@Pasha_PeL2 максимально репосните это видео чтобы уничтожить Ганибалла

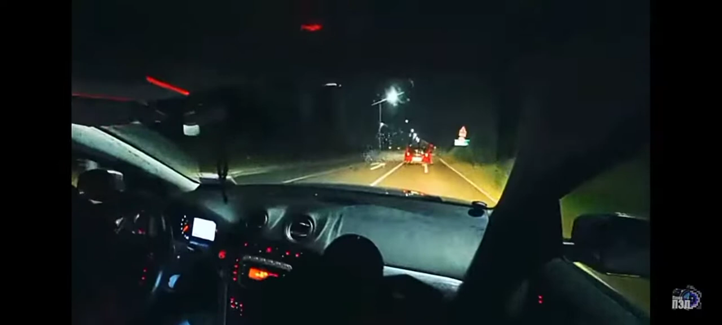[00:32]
Ну-ка, может поближе, поближе чуть-чуть
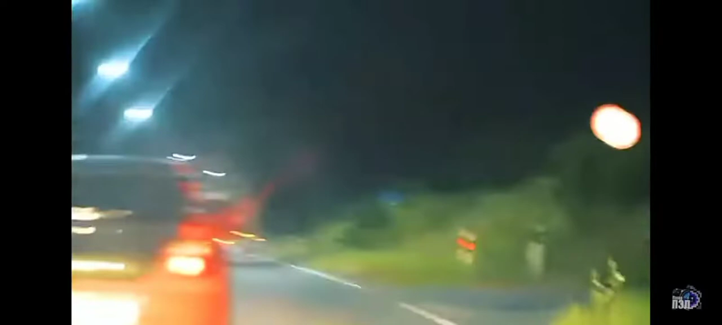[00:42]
Да, да, да, все, он понял, он понял Фура ушла, а он нас оттормаживает Ну-ка, поморгай, чик-чик, аккуратно, аккуратно, аккуратно Давай сейчас, я бы за ним сразу